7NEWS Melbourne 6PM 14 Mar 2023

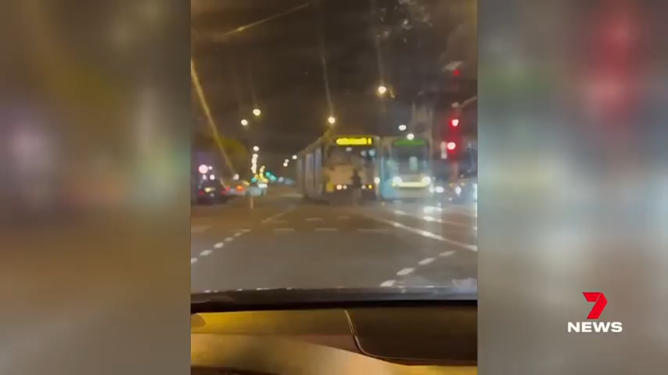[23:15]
Commuters were in for a shock when two young men chased after a tram and leapt on. The stunt was filmed on Ligon Street last night.